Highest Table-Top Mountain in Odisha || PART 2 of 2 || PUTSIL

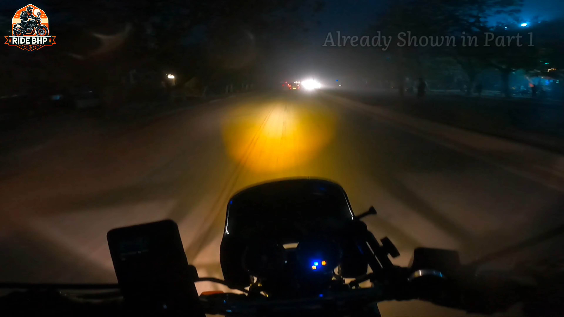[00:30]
तो अगर मेंटेनेंस लाइट बिना वजह ऑन हो रही है वो ठीक नहीं कर पाए। ये देखिए अभी फिर से ये लाइट्स ऑन हो गई हैं डायल की, तो देर इज़ सम प्रॉब्लम विद द वायरिंग एंड द ट्रिप बिगिंस।